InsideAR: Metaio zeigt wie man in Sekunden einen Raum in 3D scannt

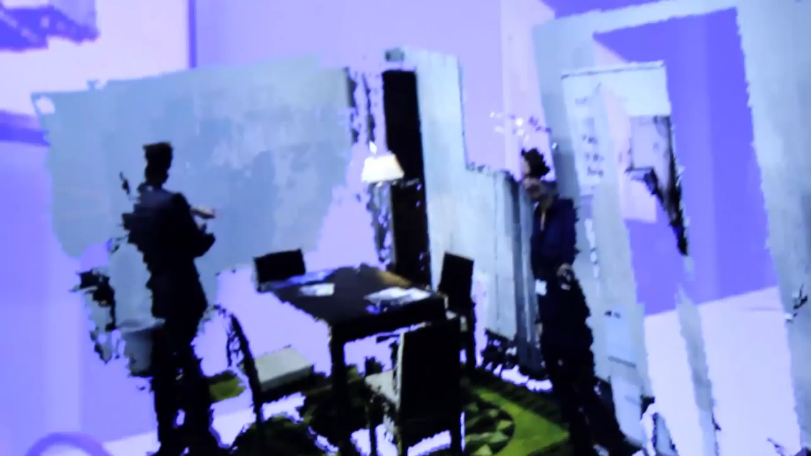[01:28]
Ja, wow. Das schaut aber von den Proportionen schon erstaunlich gut aus.